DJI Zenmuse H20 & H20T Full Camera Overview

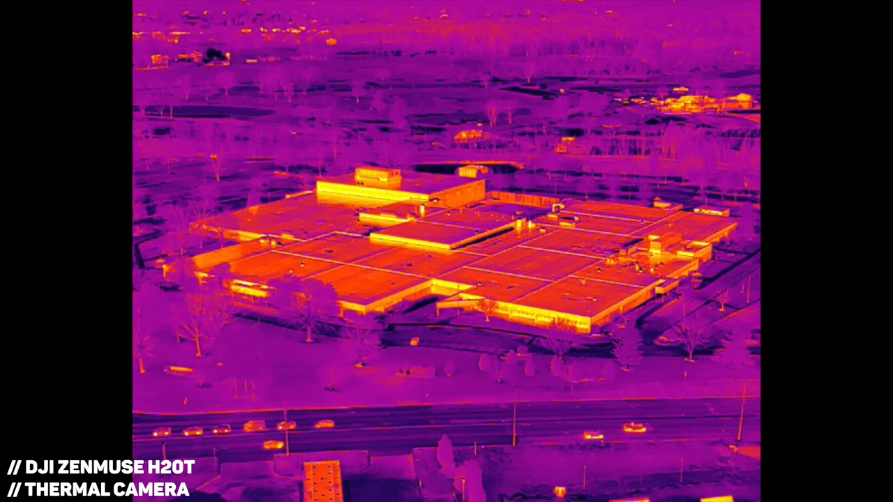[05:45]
If you've used any of DJI's recent Enterprise drones equipped with thermal cameras
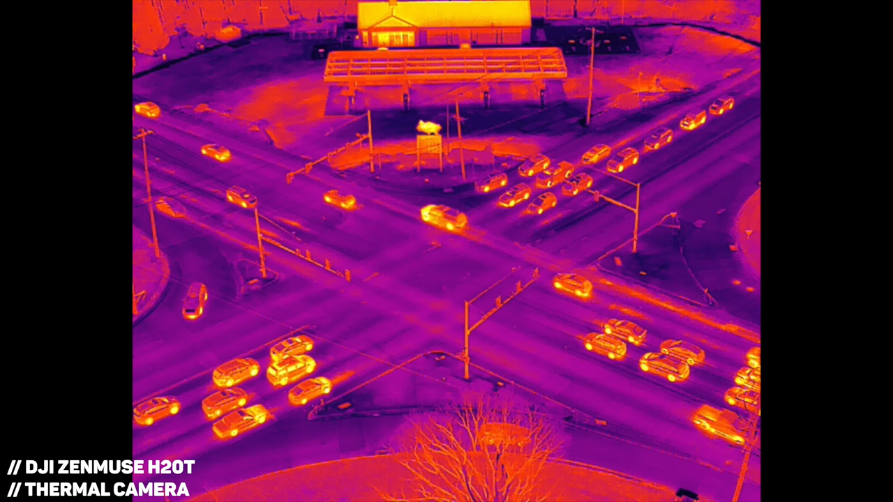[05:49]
like the Zenmuse X-T2 or the newer Mavic 2 Enterprise Advanced,
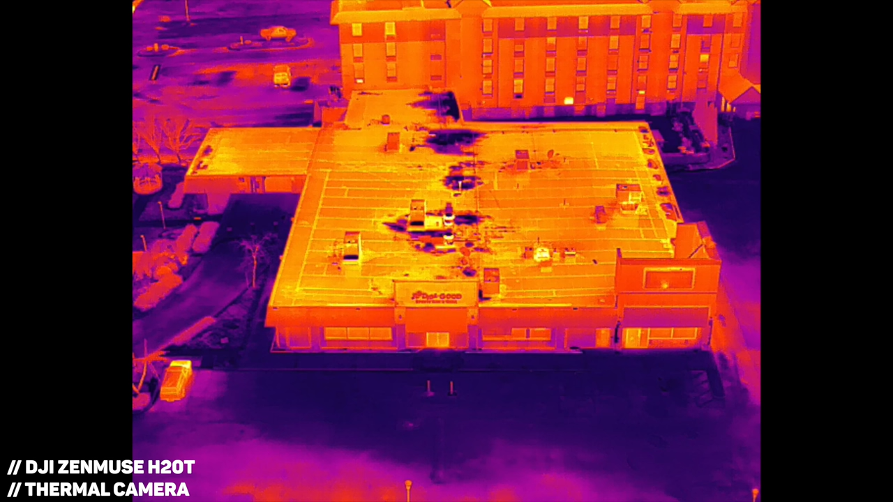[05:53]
then you'll be familiar with the resolution in these photos and videos.
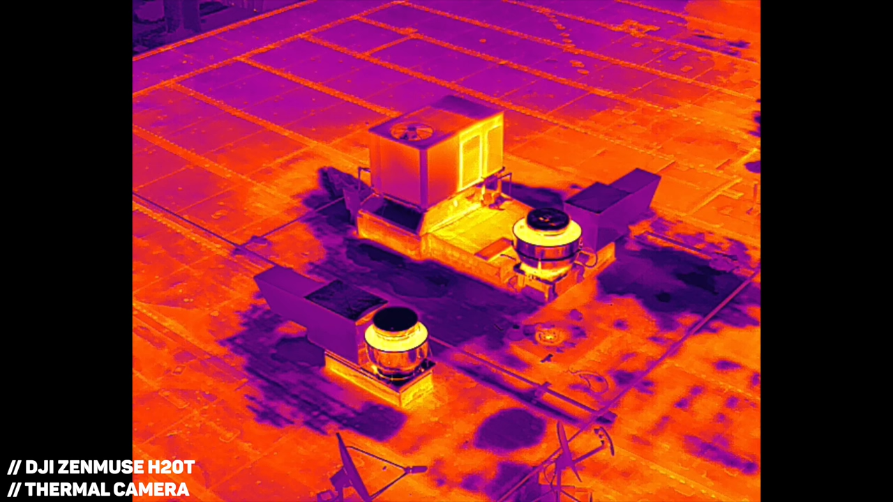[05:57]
The long side of the images measures 640 pixels, while the early thermal aerial cameras only had half of that resolution,
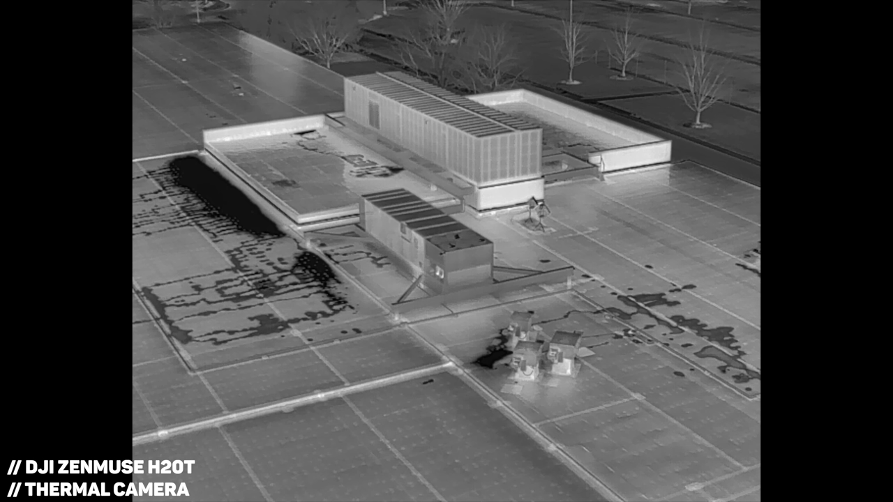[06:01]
with the long side maxing out at 320 pixels.
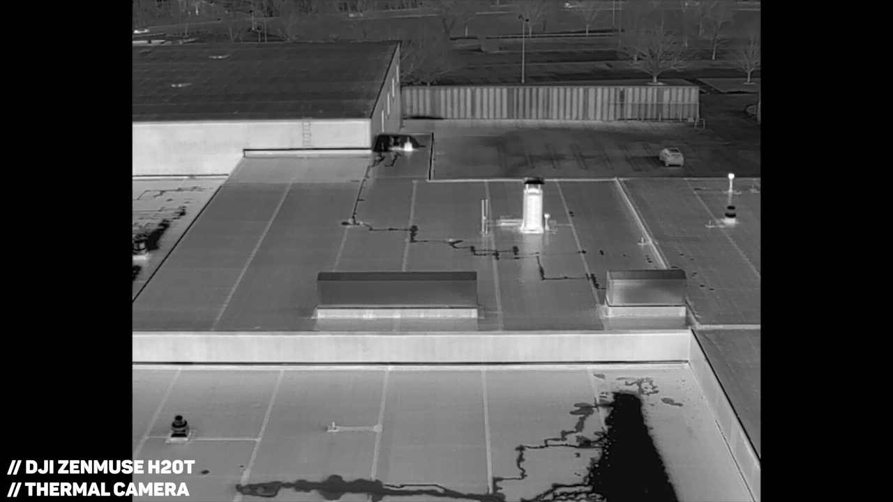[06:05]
The first Mavic 2 Enterprise Duel only had 160 pixels,
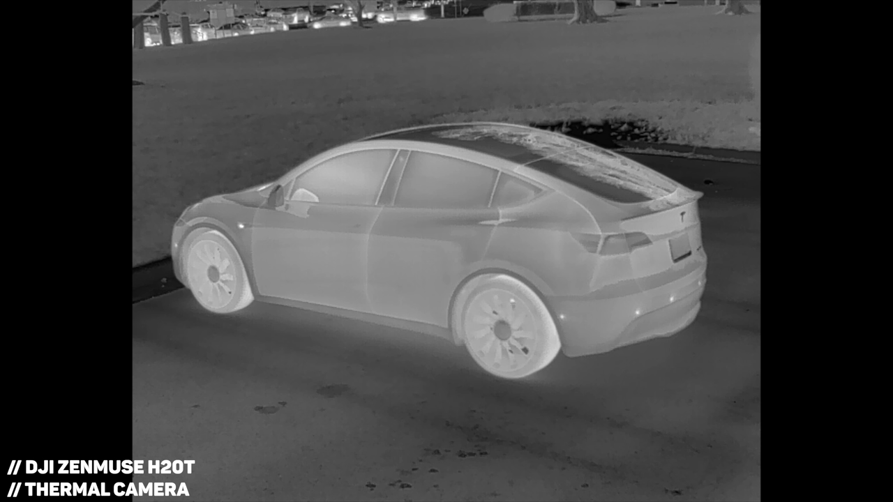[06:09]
which produced subpar images for inspection purposes.
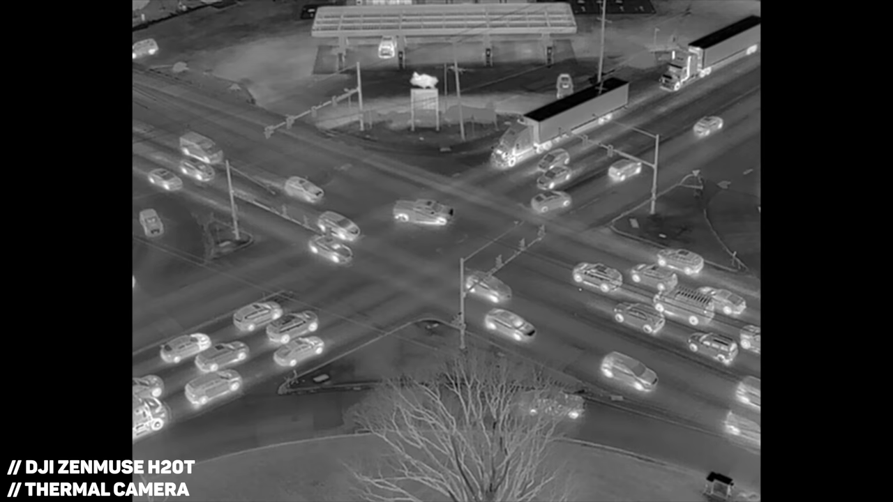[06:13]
Like I just mentioned, there is plenty of detail here to see subjects on the ground in search and rescue situations or small details in inspections. You can even zoom in up to eight times, but it is digital,
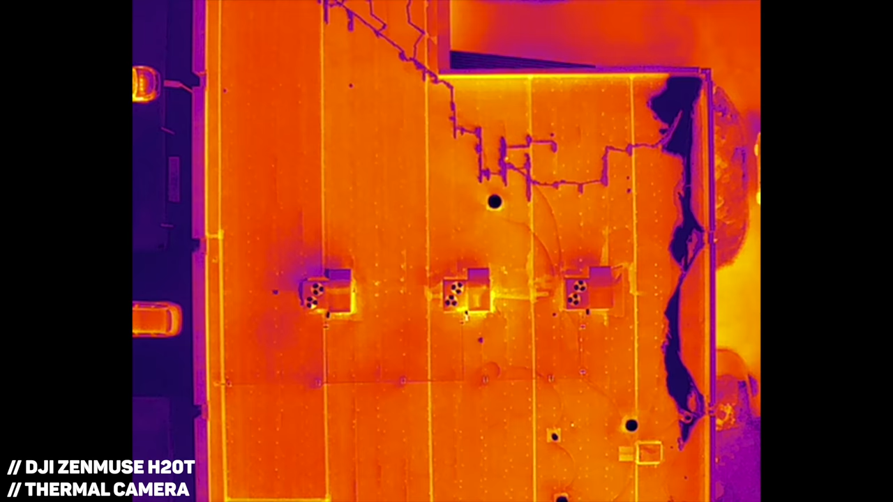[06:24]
so I'd only reserve this for situations where you can't physically fly the drone closer. Moving on here, let's touch on the final sensor, if you will, and that is the laser rangefinder.
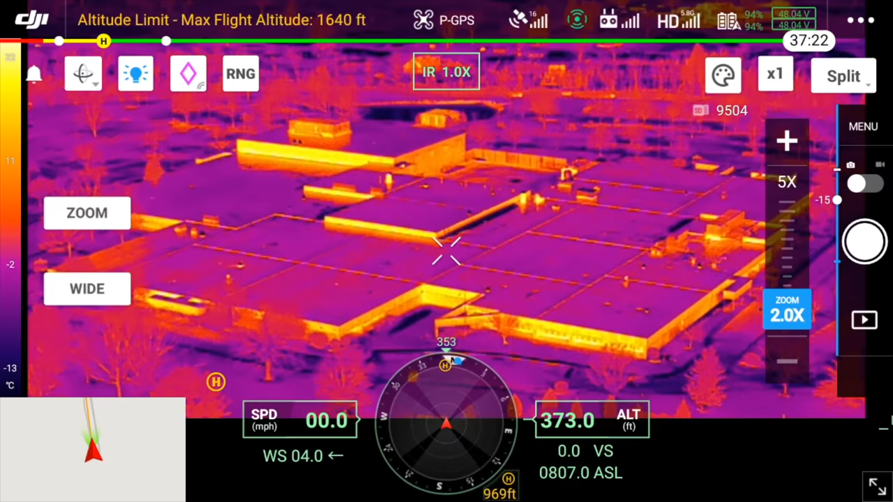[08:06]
Within the Pilot app, you can switch between the wide, zoom, and thermal cameras. You can also view two cameras side by side,
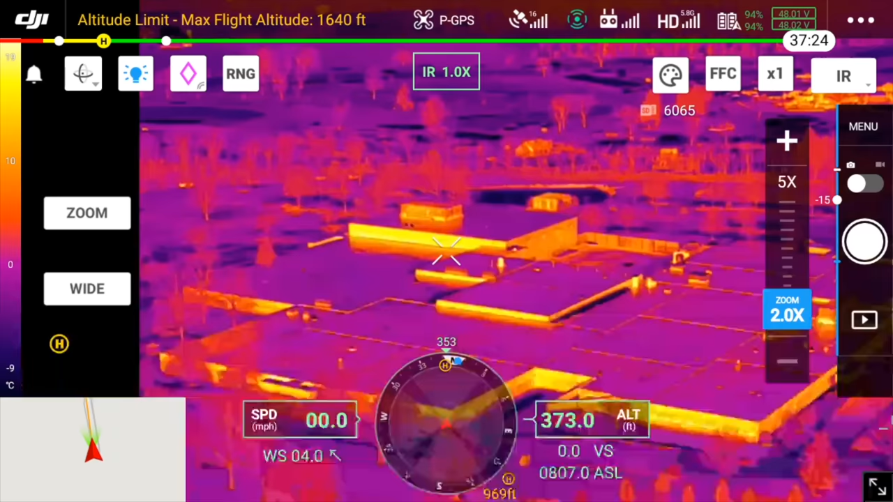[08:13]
but something interesting to note is that when switching between the zoom and wide camera, it has a green outlined box showing the frame of what your zoom camera is capturing.
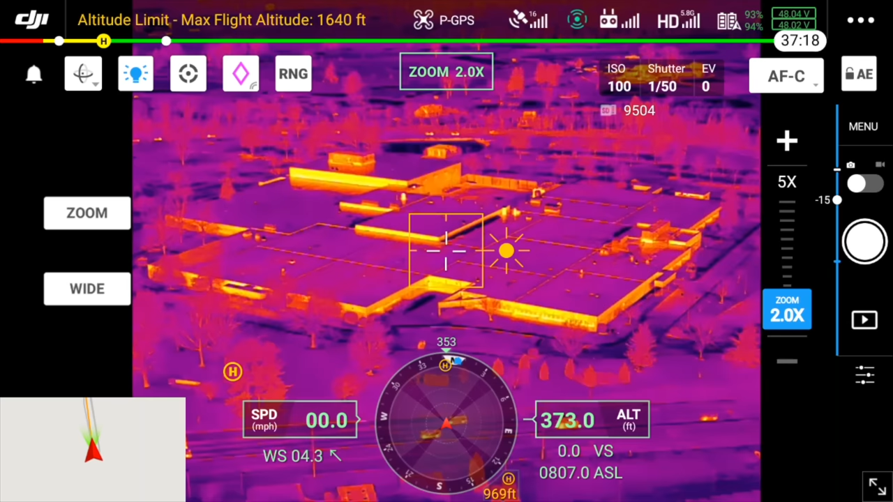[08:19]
This allows you to look at a wider field of view, frame your shot, and then flip over to the zoom camera.
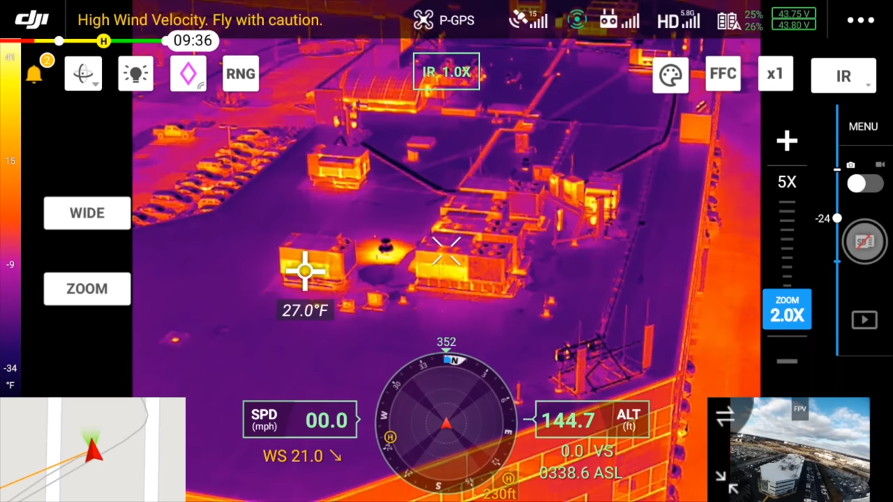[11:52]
On screen: spot 27.0°F
Directly from the app, you can find temperature data by tapping on the screen. Using area measurement, you can find the hottest, lowest, and average temperature of a selected area. You can receive alerts through the temperature alarm feature when a certain area exceeds your predefined temperature limit.
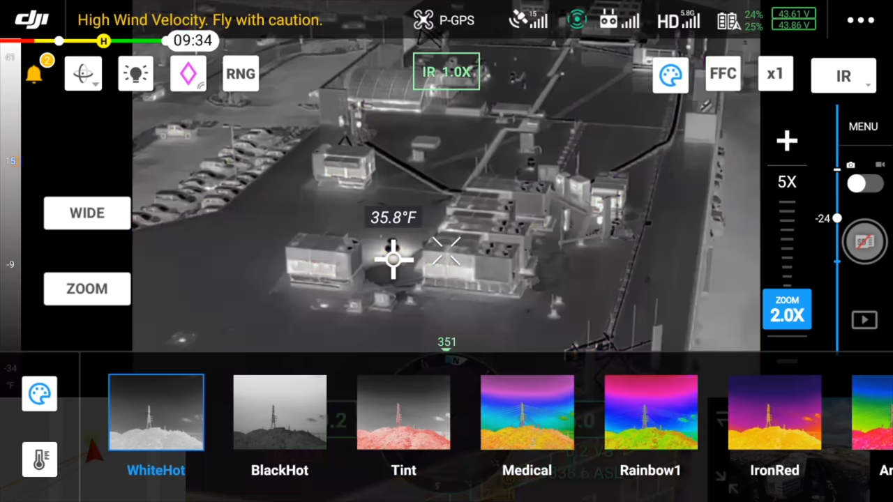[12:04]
On screen: spot 35.8°F
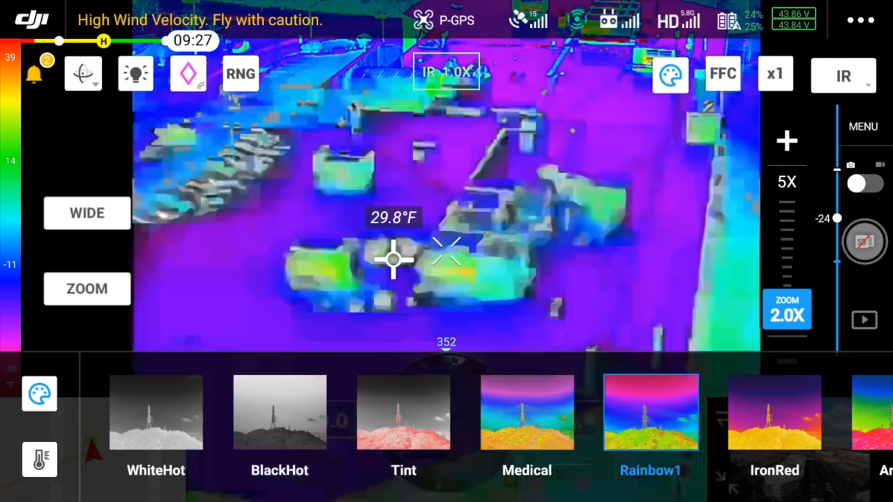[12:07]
On screen: spot 29.8°F
And there are plenty of ways to customize the viewing experience through isotherms and different color palettes. So, to wrap this video up, I want to quickly give you my take on the Zenmuse H20 and H20T.